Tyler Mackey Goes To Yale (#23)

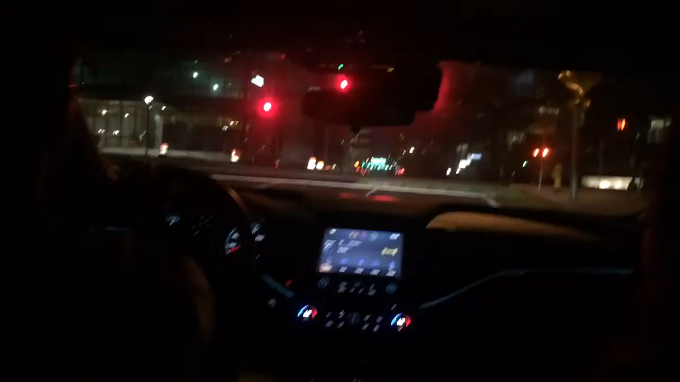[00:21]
I don't remember. She said left. She said first left, and then I gotta go south, and another left, right here.